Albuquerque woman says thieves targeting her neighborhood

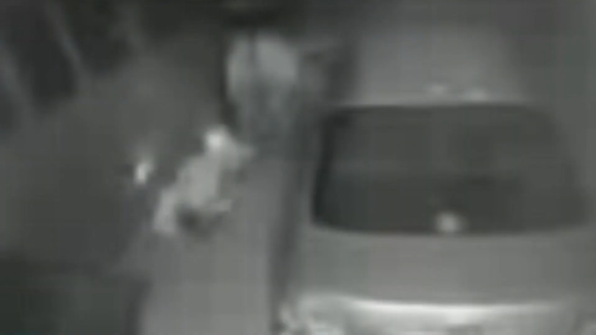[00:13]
Cynthia Hussey says this surveillance footage caught at her home near Tower in 86th shows two men taking the catalytic converter off of her car.